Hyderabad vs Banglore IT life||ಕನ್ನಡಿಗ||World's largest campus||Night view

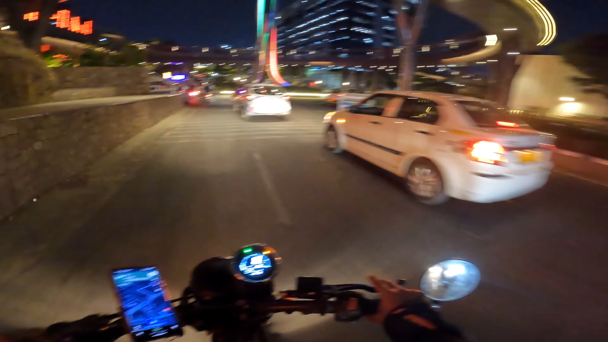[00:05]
ಇದು ಯಾವುದೋ ಕ್ಯಾಂಪಸ್, ಇದು ಒಂದು ಐ ಟಿ ಕ್ಯಾಂಪಸ್, ಇದರಲ್ಲಿ ತುಂಬ ಬೇಜನ್ ಕಂಪನೀಸ್ ಇದೆ, ಯಾವುದಂತ ಗೊತ್ತಾಗ್ತಿಲ್ಲ. ಇದೇ ಅಂತ ಮೈಂಡ್ ಸ್ಪೇಸ್.
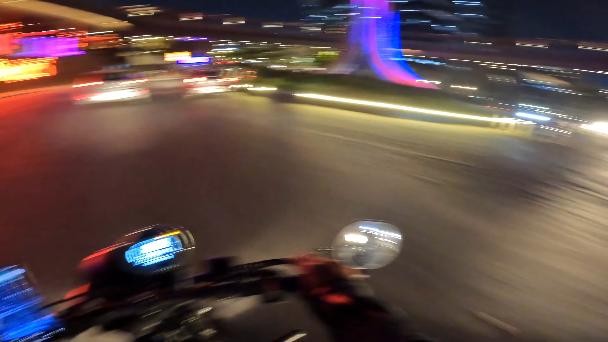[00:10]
ಆ್ಯಕ್ಚುಲಿ ಹೈದ್ರಾಬಾದಿಗೆ ಯಾರೆಲ್ಲ ಬರ್ತಾ ಇರೋ ನಮ್ಮ ಕರ್ನಾಟಕದಿಂದ ಅಥವಾ ಈ ವಿಡಿಯೋನ ಯಾರು ನೋಡ್ತಾ ಇದ್ದೀರಾ, ಅವರಿಗೆಲ್ಲ ಮೇ ಬಿ ಸ್ವಲ್ಪ ಒಂದು ಐಡಿಯಾ ಬಂದಿರುತ್ತೆ ಹೈದ್ರಾಬಾದ್ ಸಿಟಿ ಹೇಗಿದೆ ಮತ್ತು ಇಲ್ಲಿ ಕಂಪನೀಸ್ಗಳು ಐ ಟಿ ಕ್ಯಾಂಪಸ್ಗಳೆಲ್ಲ ಹೇಗಿದೆ ಅಂತೇಳಿ.
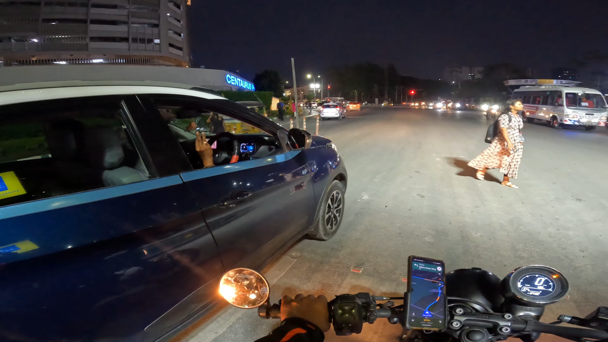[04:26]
ಪಕ್ಕದ ಕಾಣ್ತಿದ್ದಲ್ಲ ಅದು ಫೋನಿಕ್ಸ್ ಬಿಲ್ಡಿಂಗ್ ಅಂತ.
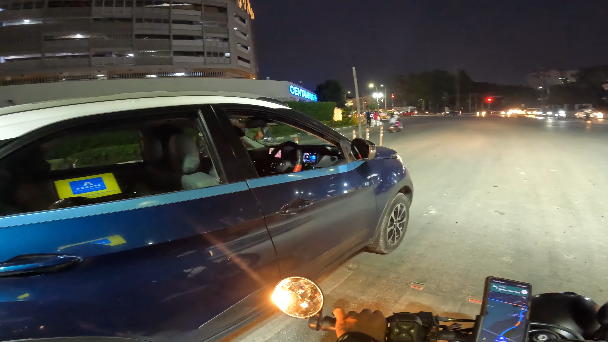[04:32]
ಎಸ್, ಇದು ಫೋನಿಕ್ಸ್. ಆ ಕಡೆ ಮೈಕ್ರೋಸಾಫ್ಟ್ ಇದೆ. ಇಲ್ಲಿ ಮುಂದೆ ಈ ರೂಟಿಂದ ಆ ಕಡೆ ಹೋದರೆ ನಿಮಗೆ ಏನು ಇನ್ಫೋಸಿಸ್ ಕ್ಯಾಂಪಸ್ ಇದೆ.
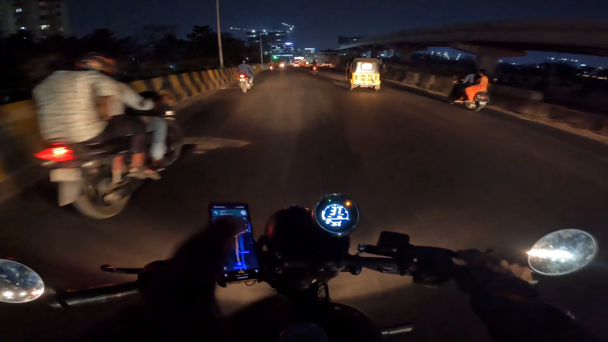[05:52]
ಅಂದರೆ ಈ ಸಿಟಿಯಲ್ಲಿ ಈ ಸಿಟಿಯಲ್ಲಿ ಮಾತ್ರ ಇಲ್ಲಿಂದ ಒಂದು 5 kilometers ಬಿಟ್ಟರೆ ನಿಮಗೆ ಎಲ್ಲ ನಾರ್ಮಲ್. ಸೊ ನಮಗೆ ನಾರ್ಮಲ್ ಚೀಪ್ ರೇಟಿಗೆಲ್ಲ ಸಿಗುತ್ತೆ. ಬಟ್ ಇದೊಂದು ಸಿಟಿ, ಒಂದು 5-6 kilometers ಅರೌಂಡಿಂಗ್ ಮಾತ್ರ ತುಂಬ ಕಾಸ್ಟ್ಲಿ ಇದೆ. ಮೈಂಡ್ ಸ್ಪೇಸ್ ದುರ್ಗಮ್ ಸೇರ್ ಅಂತ ಹೇಳಿದ್ರೆ ಬ್ರಿಡ್ಜ್ ಇದೆ ಅಲ್ಲಿ, ಓಕೆನಾ.
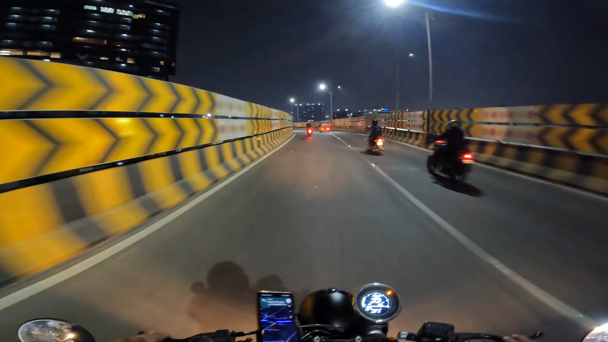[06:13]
ಫ್ಲೈಓವರ್ ಮೇಲೆ ಹೋಗೋಕೆ ಅಂತ ಖುಷಿ ಆಗುತ್ತೆ. ನೈಟ್ ವ್ಯೂ ಅಂತೂ ತುಂಬಾನೇ ಚೆನ್ನಾಗಿದೆ. ಸೊ ಡೆಲಾಯ್ಟ್ ತುಂಬ ಜನ, ಮೇ ಬಿ ತುಂಬ ಜನ ಡ್ರೀಮ್ ಕಂಪನಿ ಅದು ಡೆಲಾಯ್ಟ್. ಓಕೆ, ನೋಡ್ರಿ ಹೇಗಿದೆ ವ್ಯೂ ಅಂತ. ಇದು ಆಕ್ಚುಲ್ ಹೈದರಾಬಾದ್ ಒನ್ ಆಫ್ ದ ಏನು ಒಂದು ಒಳ್ಳೆ ಐಟಿ ಕ್ಯಾಂಪಸ್ ಇದು.
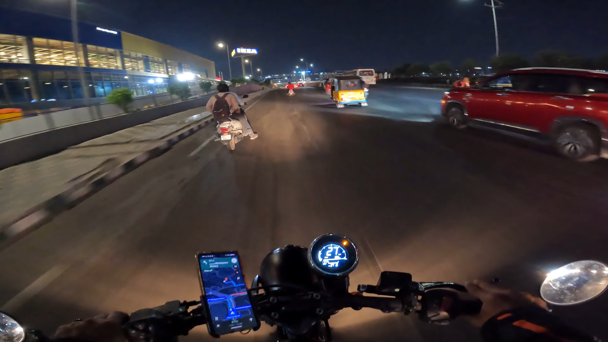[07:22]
ಯಾವುದು ಐಕ್ಯ, ಓಕೆ. ಹೈದರಾಬಾದಲ್ಲಿ ಸುಮಾರು 700 ಜಾಸ್ತಿ ಕಂಪನೀಸ್ ಇದೆ, ಓಕೆನಾ. ಓ, ಇದ್ಯಾವುದು ಡಿವಿಷನ್ ತಗೊಳ್ತಾ ಇದೆ, ಓಕೆ.
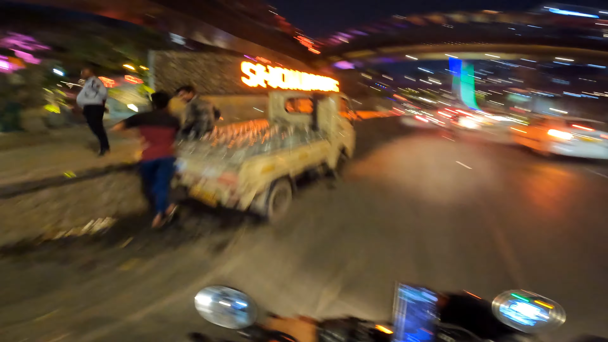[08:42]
ಇದು ಯಾವುದು ಕ್ಯಾಂಪಸ್? ಇದು ಒಂದು ಐಟಿ ಕ್ಯಾಂಪಸ್. ಇದರಲ್ಲಿ ತುಂಬ ಬೇಜನ್ ಕಂಪನೀಸ್ ಇದೆ, ಯಾವುದಂತ ಗೊತ್ತಾಗ್ತಿಲ್ಲ.
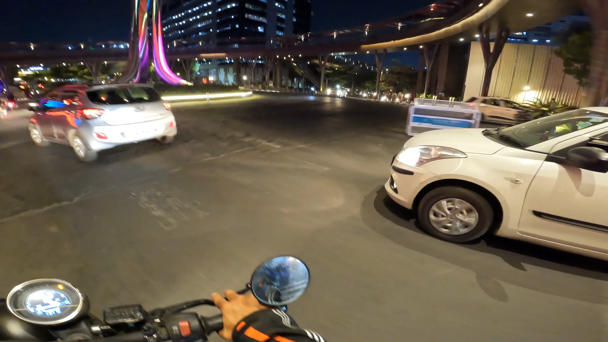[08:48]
ಇದೇ ಅಂತ ಮೈಂಡ್ ಸ್ಪೇಸ್, ಆ್ಯಕ್ಚುಲಿ ಇದೇ ಮೈಂಡ್ ಸ್ಪೇಸ್ ಕ್ಯಾಂಪಸ್ ಇದು. ನೋಡ್ರಿ ಹೇಗಿದೆ ಅಂತ.
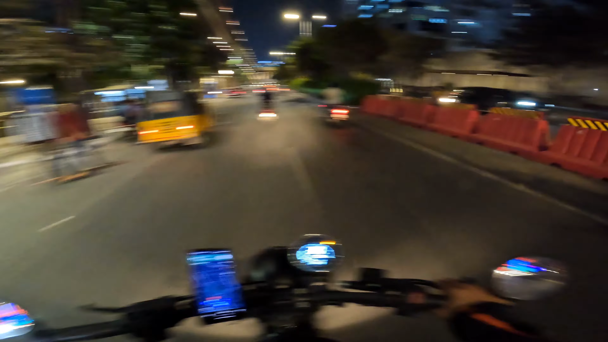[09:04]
ಯಾವುದಪ್ಪ ಕಂಪನೀಸ್ ಇದೆ ಅಲ್ಲ, ದೇವನೇ. ಚಾಯ್ ಹೊಸ ಹಾಗೆ ನೋಡ್ಕೊಳ್ಳಿ. ನನಗೆ ಯಾವ್ದಾದ್ರು ಕಂಪನೀಸ್ ಗೊತ್ತಾದರೆ ಹೇಳ್ತೀನಿ, ನನಗೂ ಏನು ಗೊತ್ತಾಗ್ತಿಲ್ಲ, ಸುಮ್ಮನೆ ಹಾಗೆ ಹೋಗ್ತಾ ಇದ್ದೀನಿ.
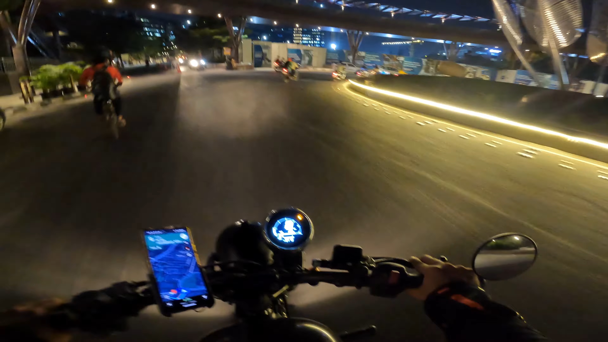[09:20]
ಬಟ್ ನೋಡೋಕ್ಕಂತೂ ತುಂಬಾ ಚೆನ್ನಾಗಿದೆ, ತುಂಬಾ ಮಾಸ್ತ್ ಮೇಂಟೈನ್ ಮಾಡಿದ್ದಾರೆ.
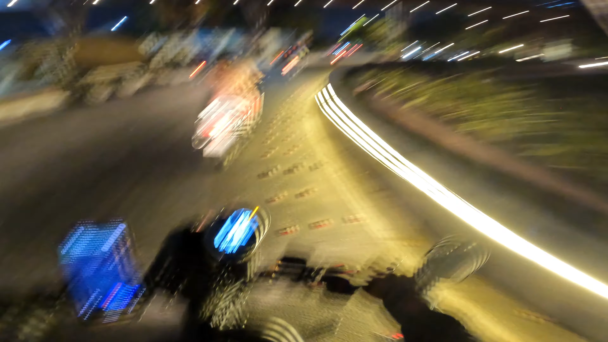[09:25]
ಆ ಕಡೆ ಹೋಗ್ಬೇಕಿತ್ತು ಅನ್ಸುತ್ತೆ, ಈ ಕಡೆ ಬಂದ್ಬಿಟ್ಟೆ. ಮೇ ಬಿ ಎಕ್ಸಿಟ್ ಅನ್ಸುತ್ತೆ. ಓಕೆ ಸರಿ, ರಿಟರ್ನ್ ಹೋಗೋಣ. ಎಕ್ಸಿಟ್ ಅದು ವಾಪಸ್ ಒಳಗಡೆ.